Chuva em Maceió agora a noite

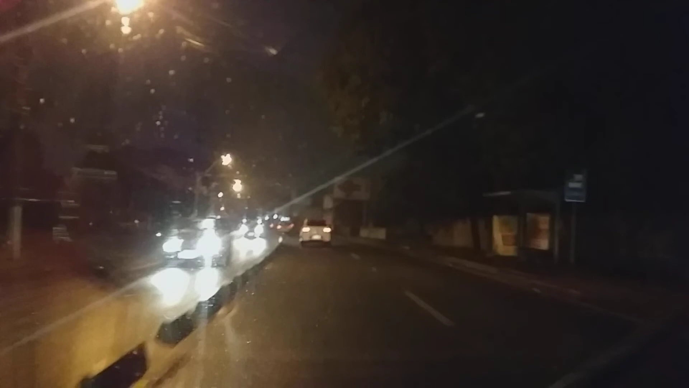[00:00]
E aí pessoal, vamos de vídeo? Um vídeozinho aí noturno, vou fazer um deslocamento rápido aqui e aproveitar para gravar para você para falar sobre o tempo. O tempo em Maceió está chuvoso, tá certo? Nesse momento em torno de 25 graus, estamos aqui na via expressa,
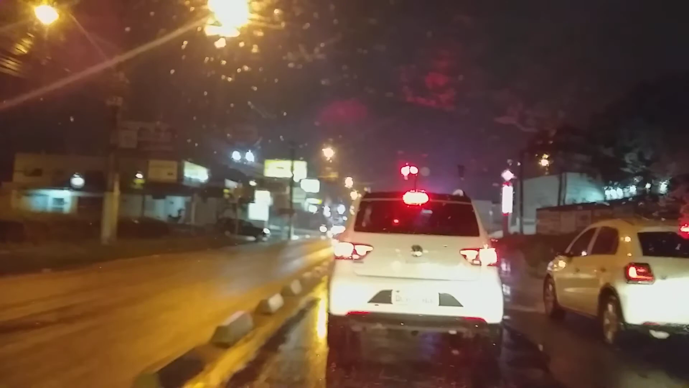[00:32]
na altura do G Barbosa, tá certo? E a gente vai fazer uma descida ali até as imediações ali da ponta da terra, do poço por ali e eu vou gravar para
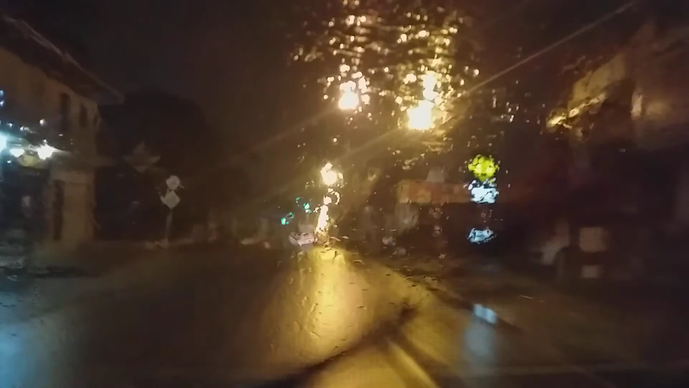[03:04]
Então geralmente é característica desse período do ano, tá certo? Então chuva é o que está ocorrendo nesse instante, às 20 horas e 12 minutos aqui em Maceió.
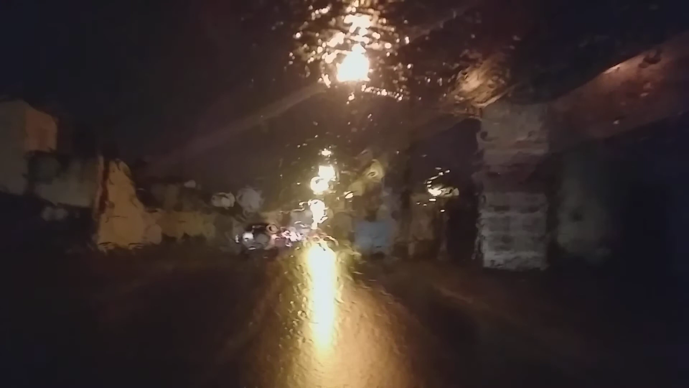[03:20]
Beleza? A gente volta já com mais vídeos para você. Vamos continuar aí, descendo. Vamos que vamos, você é o nosso convidado. E tome chuva, tome chuva, chuva não para. Já estamos aqui na região da Avenida Rótreis.
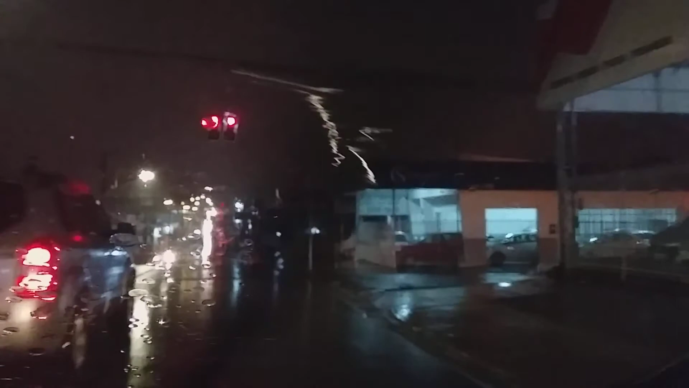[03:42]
E hoje é dia de comer as comidas típicas do Nordeste. Muito milho verde cozinhado, assado na brasa, canjica. Hoje é dia de comer comida típica de São João. Hoje é véspera de São João, tá certo? Os trabalhos continuam aqui da Casal. Agora ali atrás eu quase caio dentro de um buraco.
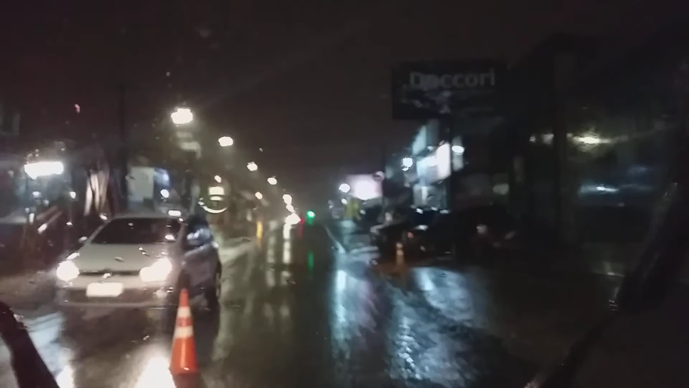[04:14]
Os caras estão cavando na rua uma hora dessa, com pouca iluminação. Olha que eu tenho uma condição de ser condutor há bastante tempo. E eu quase caio dentro de um buraco ali de uma vala que eles estão cavando. Simplesmente colocaram alguns cones, pouca iluminação.
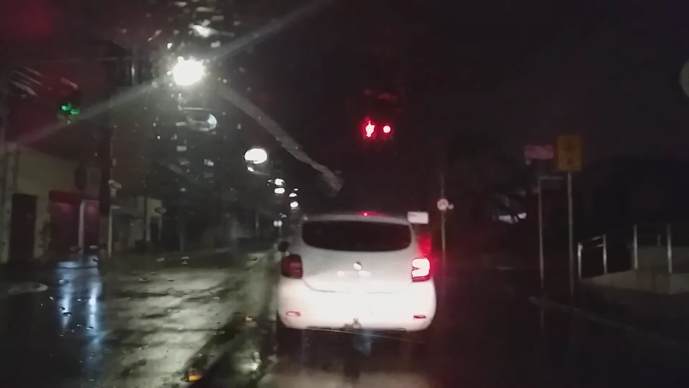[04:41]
Chovendo, eu quase não consigo ver e quase cair num buraco que eles estão abrindo ali atrás. Então é um risco muito grande essa forma que estão fazendo aí esse serviço em toda a Maceió. Eu vou entrar por aqui porque eu quero ver se eu consigo abastecer ali num posto de gasolina, talvez. Num posto de gasolina.
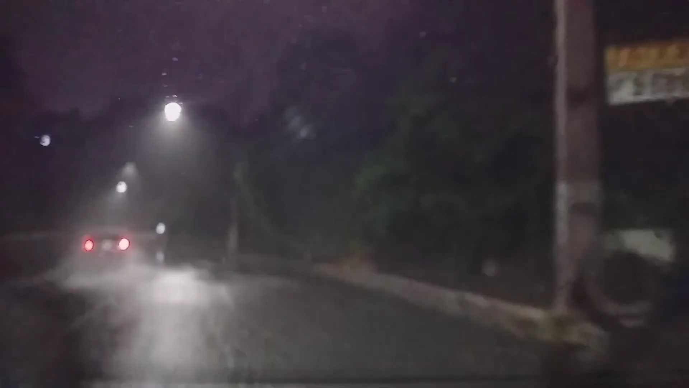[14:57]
Viu aí os carros passando... Eu tô passando nela agora... Na aquaplanagem ali... Aliás... Na água né... Que poderá causar a aquaplanagem... Porque...
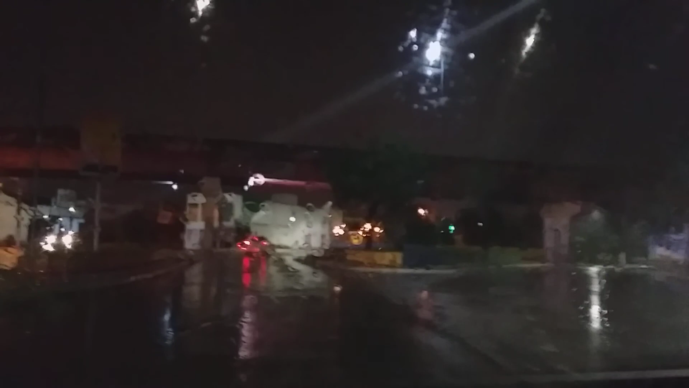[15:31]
Se tá descendo muita água aqui...
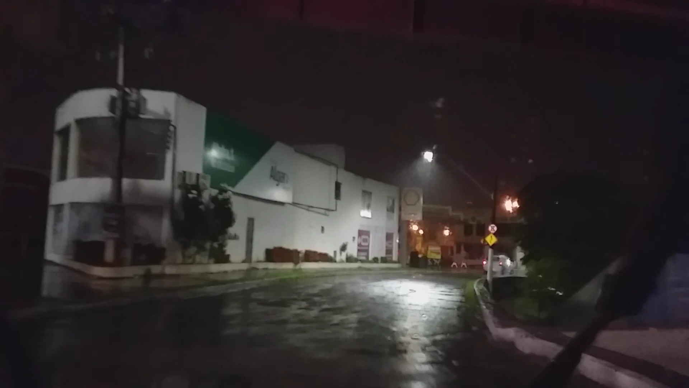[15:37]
Deixa eu ver aqui como é que tá... Tá nada... Tá vazio... A chuva tá pouca...
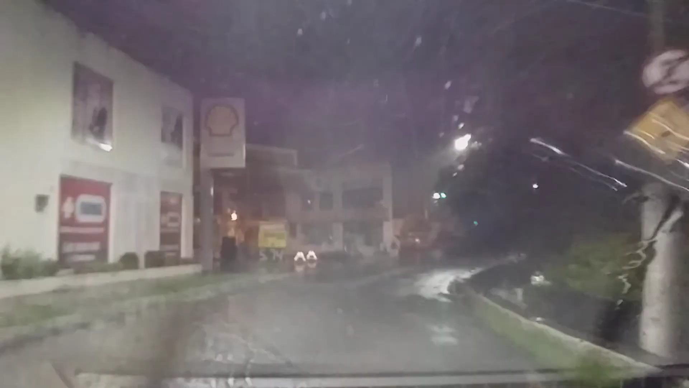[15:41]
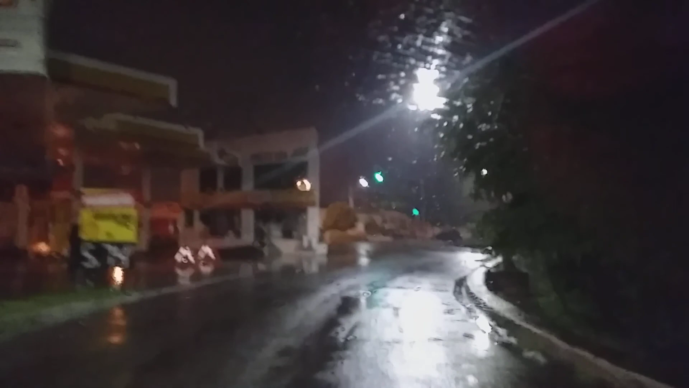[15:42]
A quantidade de chuva é... Ela é contínua... Mas é pouca... O riacho nem encheu... Tá certo?